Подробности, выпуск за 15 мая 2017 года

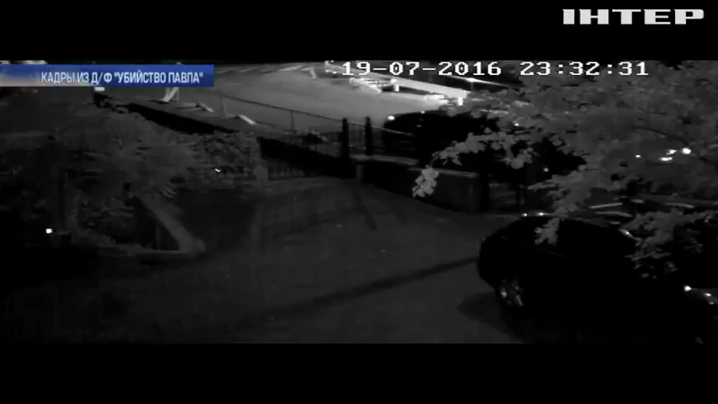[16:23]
Он на «Шкоде» был неподалеку от дома Шеремета в ночь перед трагедией. До, во время и после закладки взрывчатки. Как оказалось, полиция его даже не допрашивала.